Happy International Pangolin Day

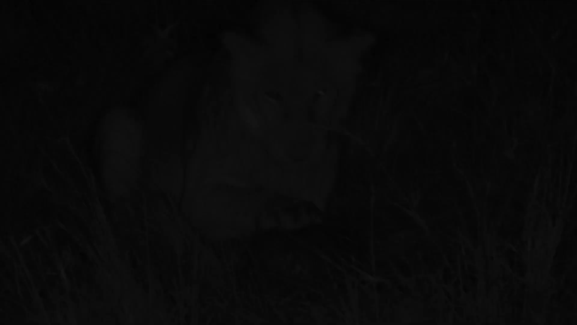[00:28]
It's a pangolin! Look at that, guys! That's ridiculous! So the lions are busy playing with the pangolin!